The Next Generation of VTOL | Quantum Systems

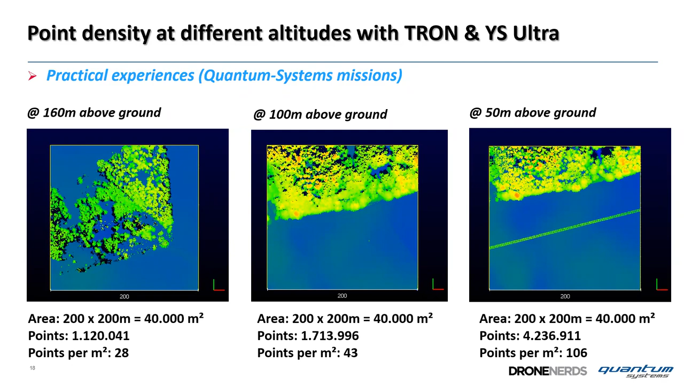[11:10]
and on the right hand side we have 106 points per square meter in 50 meters above ground and you can even see a telephone wire cable which is around about 5 meters above ground comparing these results with the spec sheet with the yellow scan spec sheet
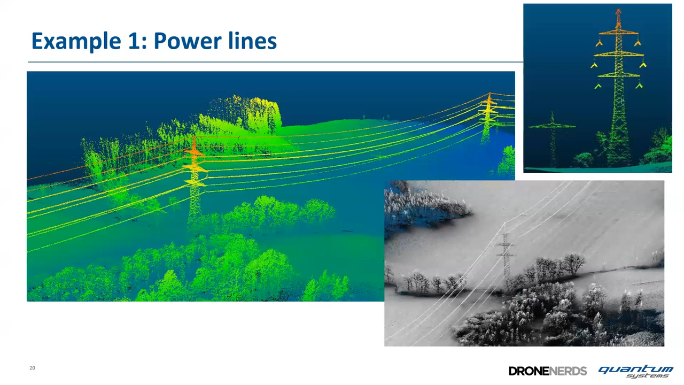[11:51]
real data example showing a power line near near munich this power line is 75 meter above ground
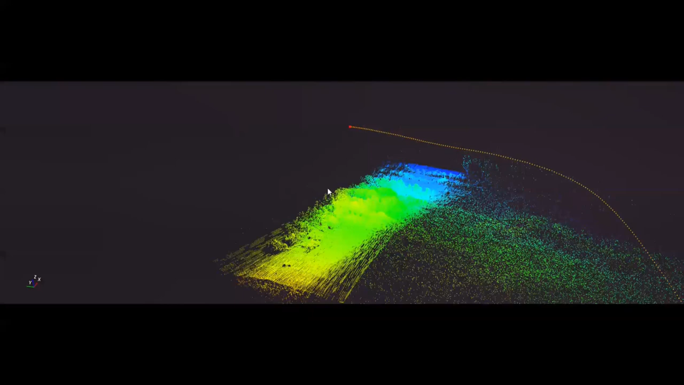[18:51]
control station it's just a quick check of the data so you can see whether you've got all the data you need
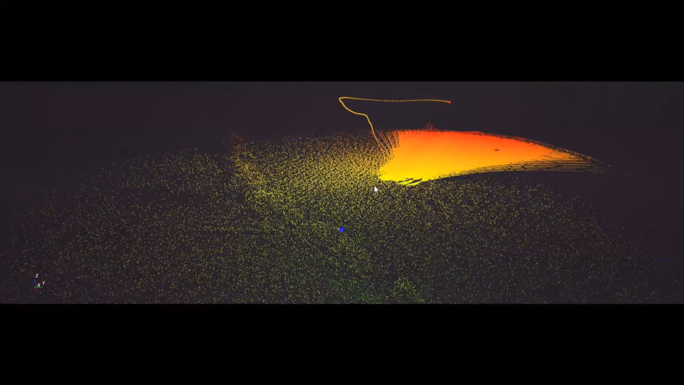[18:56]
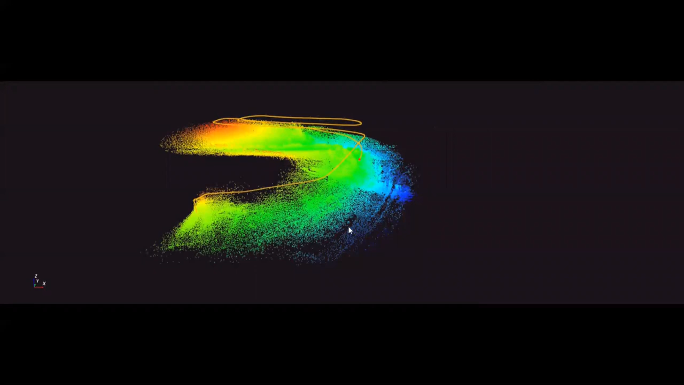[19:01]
and you can clearly see how precise john is flying along these runs
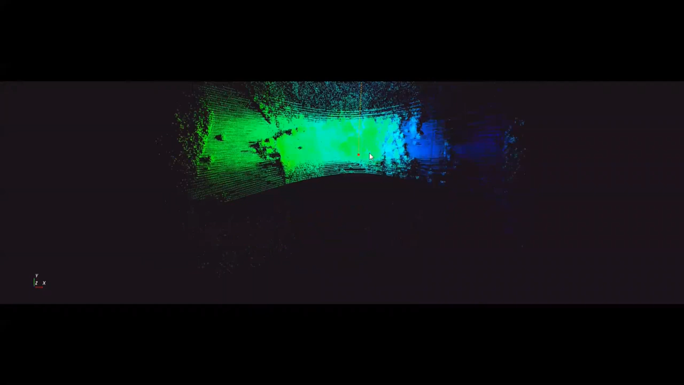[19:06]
and how nicely the lighter is filling up the point cloud
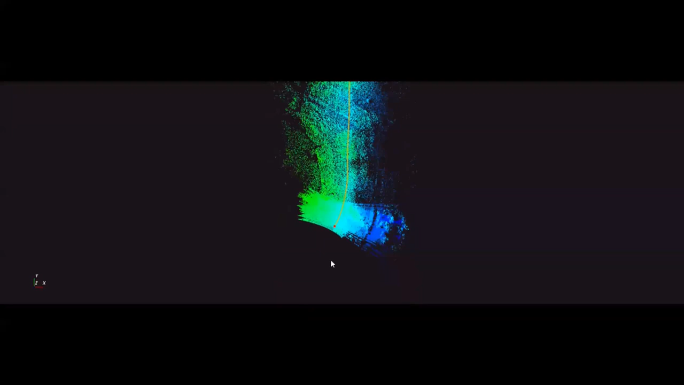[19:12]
so this live station as i mentioned is optional it's not necessary to use
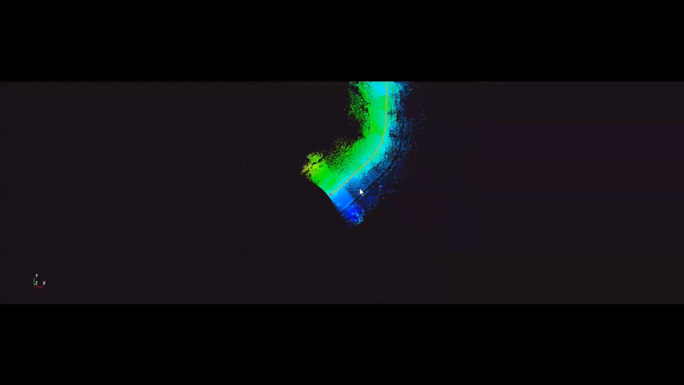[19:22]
this this live station to visualize the lighter data in flight it's a nice gimmick a nice to have thing for demonstrations
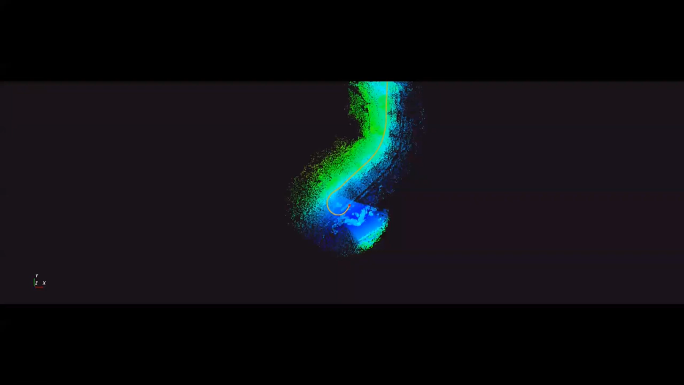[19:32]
actually you can be sure whenever you plan a mission and you fly the data
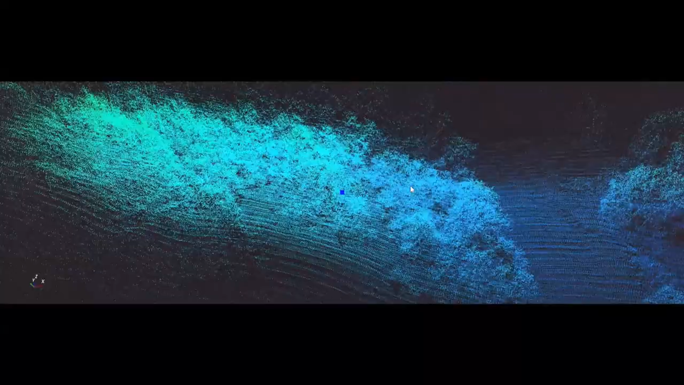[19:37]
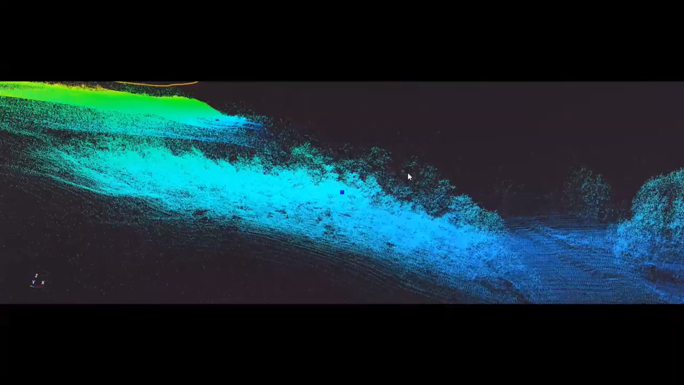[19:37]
is okay afterwards it can quickly be checked in the field even after landing so there's no real need easier as you can see and the other do you see login along these lines you can see we have this same lens so anybody can see that your the data for using the live station
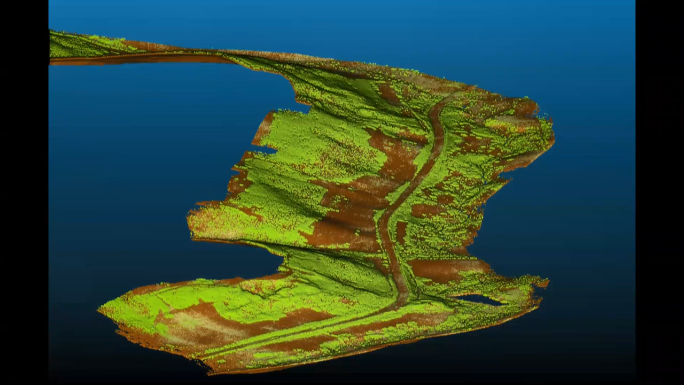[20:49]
we remove the medium vegetation we see the very low vegetation
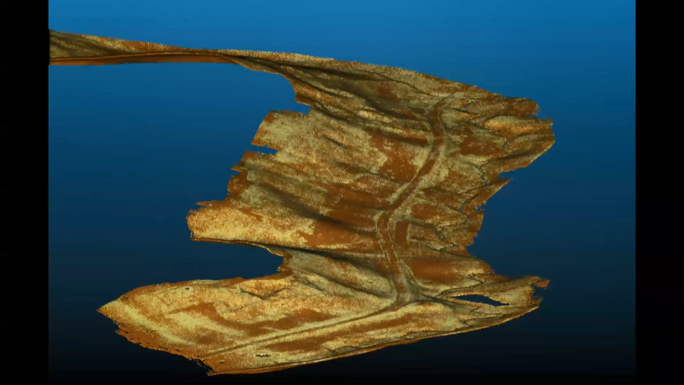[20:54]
in the forests and once we remove the lowest vegetation we see the ground points with all terrain details
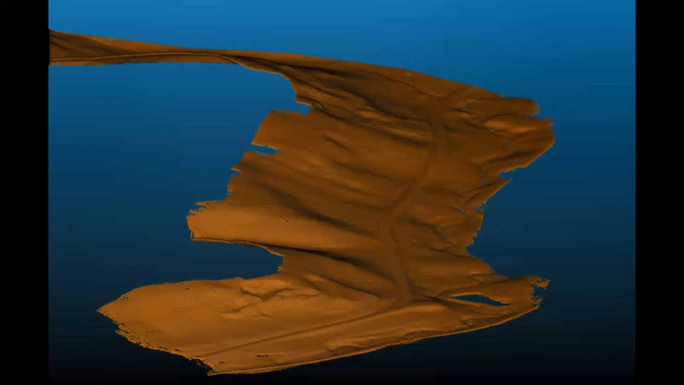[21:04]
seamless data completely dense data below German forest and we have a dense forest here RGB
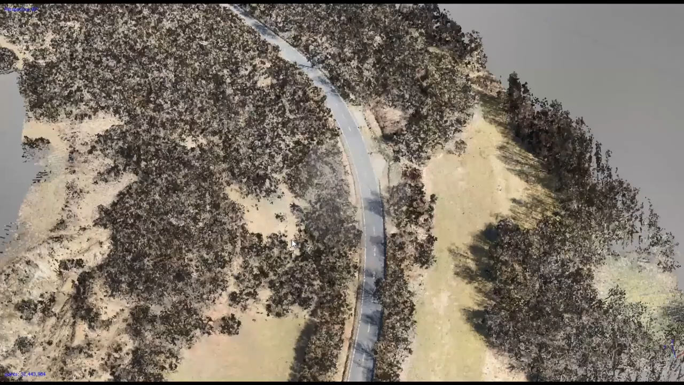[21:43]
well there was a question coming from Daniela we can't use lighter and camera at the same time and it doesn't make
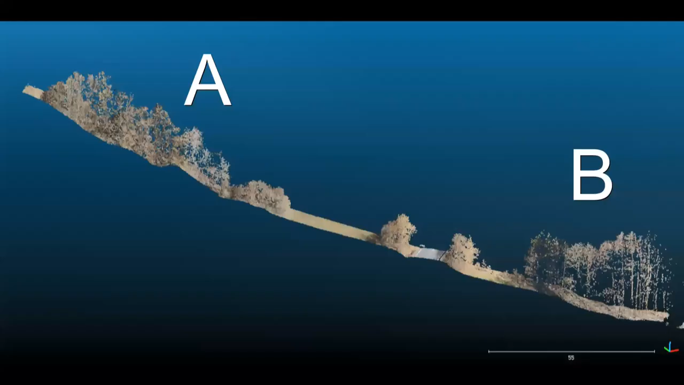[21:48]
much sense because of the angle of view
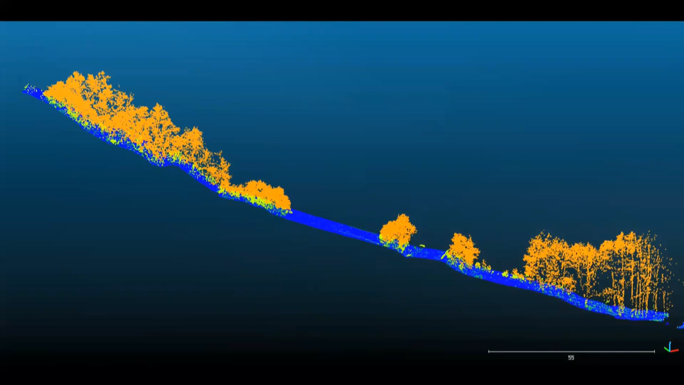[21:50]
the lighter is looking much wider than the camera and the camera is too slow to get the real
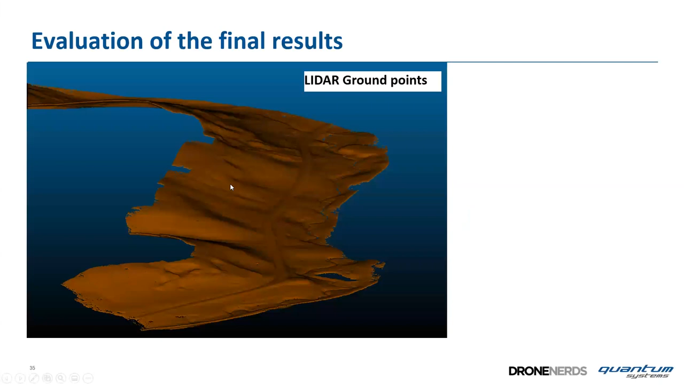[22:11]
crown points we can clearly see the the details below the forest in the forests and we have the low vegetation like grass we
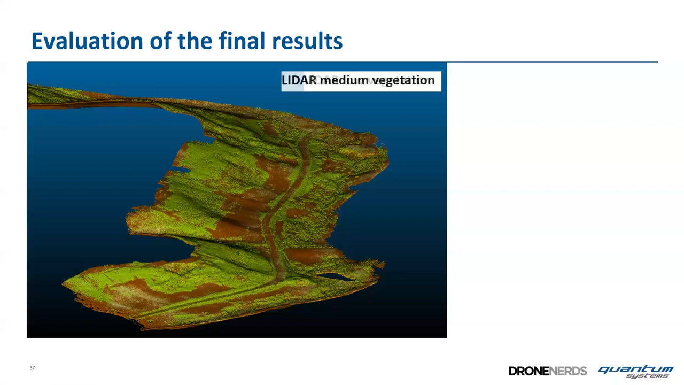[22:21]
have the bushes we have the little bit higher vegetation and finally the dense
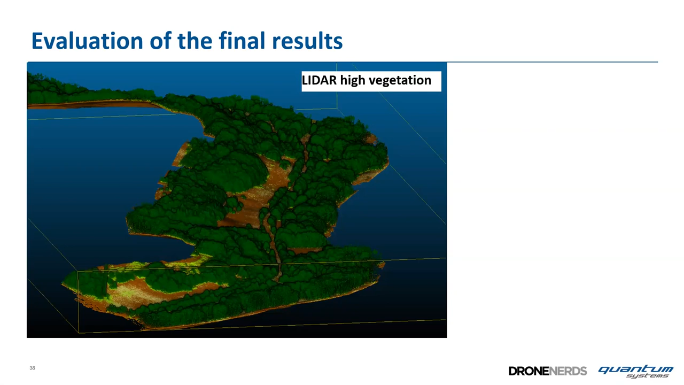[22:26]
forest a lighter with RGB lighter
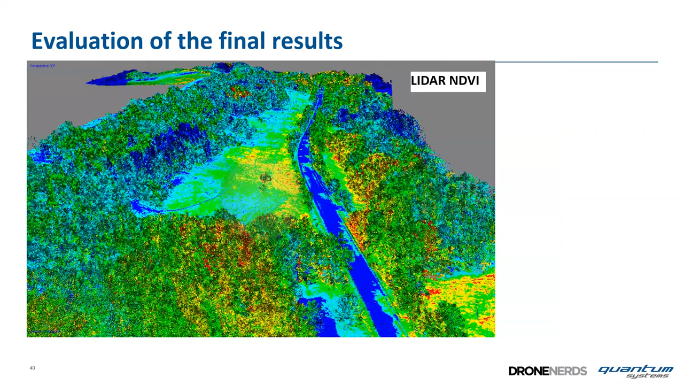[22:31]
with NDVI very nice for some more sophisticated online analysis is and here again
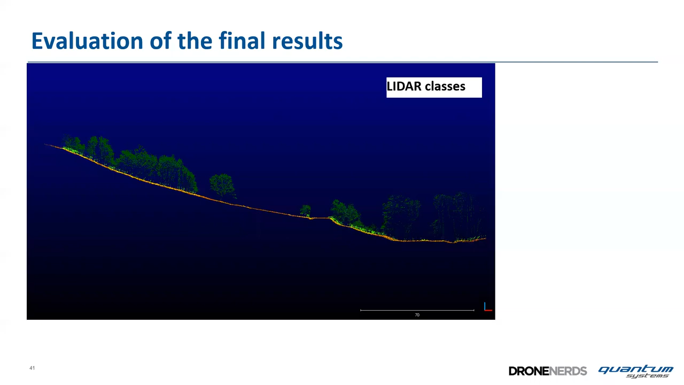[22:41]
the lighter classes in a cross section we have an RGB auto image from the trinity or from the tron with the with the rx2 camera
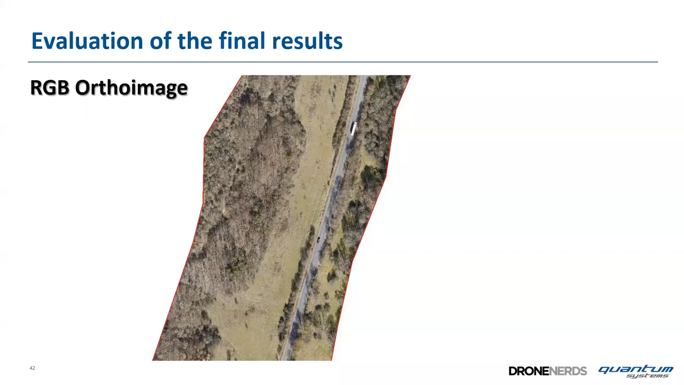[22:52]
the digital surface model hill shade showing the forest or without forest and here you might want
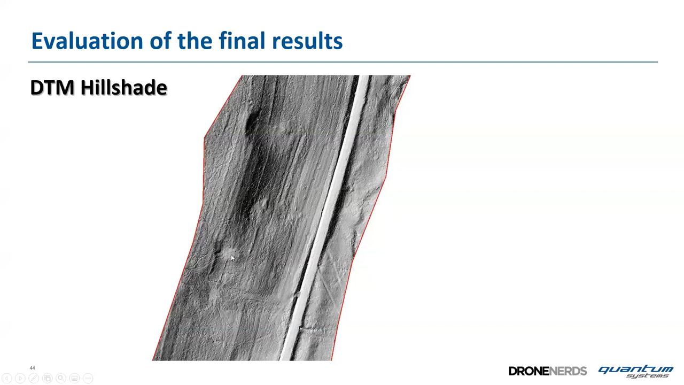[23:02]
to look inside the forest all these traces here which you can see in this in this forest these are traces from wild animals i go back to the forest
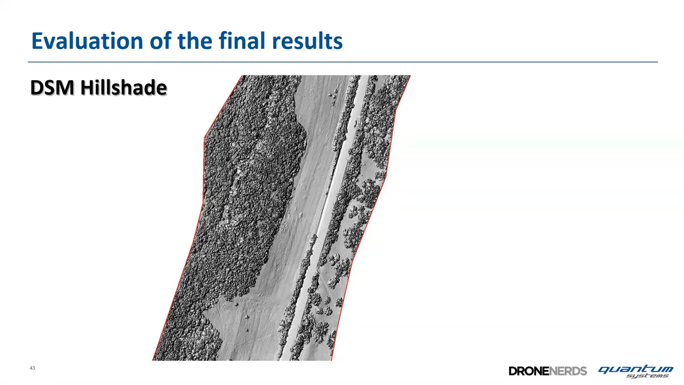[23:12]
and here you can see in the forest these traces inside a forest from wild animals so the resolution is outstanding contour lines without
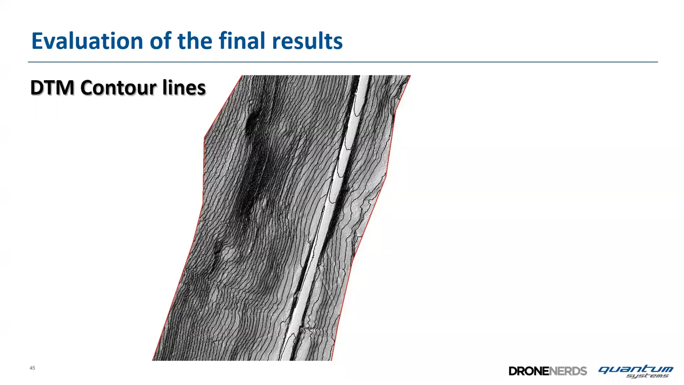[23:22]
vegetation tree heights automatically calculated with gis in this case we use the qgis and then the tree heights above auto image